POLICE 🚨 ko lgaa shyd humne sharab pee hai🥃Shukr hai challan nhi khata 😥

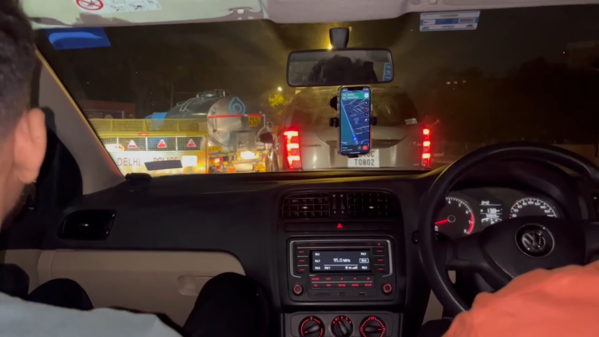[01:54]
रजत दलाल जी को फोन कर देंगे ना भाई, बैरिकेडिंग रखी है, और मुझे 98% शक है कि पकड़ेंगे हमें। तो ये लगता है रोकेंगे?